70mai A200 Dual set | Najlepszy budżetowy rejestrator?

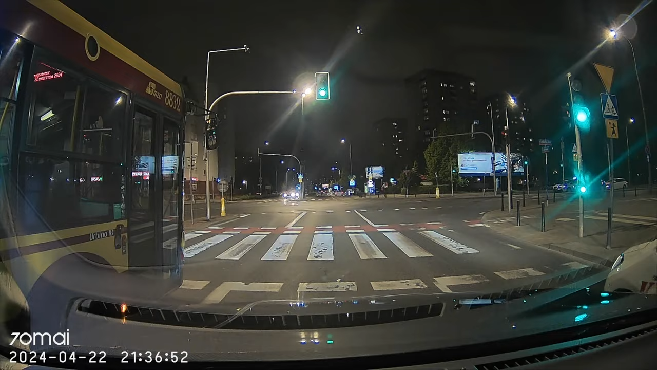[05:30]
Dodatkowo kamera wzbogacona została o autorską technologię 70 My Night Owl Vision, która zapewnia dobre widzenie w nocy dzięki porządnemu odszumianiu obrazu. Co do kamery tylnej, to tutaj również Full HD, ale już w klatkach 25. Podsumowując to, co przed chwilą powiedziałem i obrazki, na które patrzycie, jakość nagrań, jaką oferuje kamera A200 jest moim zdaniem nawet lepsza niż segment, do którego ten sprzęt należy.